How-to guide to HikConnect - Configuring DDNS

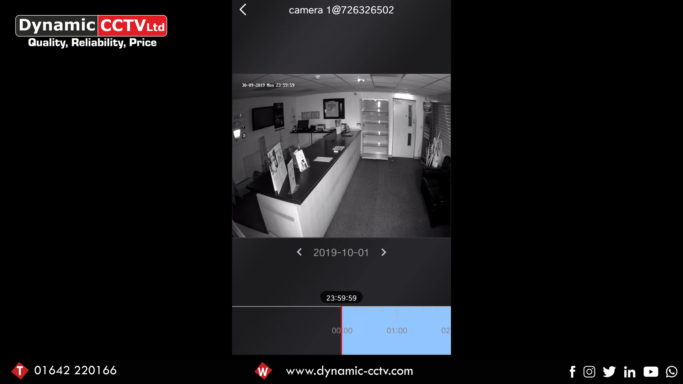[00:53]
this option here with the times one in a square is grayed out and this one here for the HD is also grayed out once you've done the manually part forwarding you get these options and it works no problem so if you come out there on the front page of Hicca Connect if we put our finger on the drop down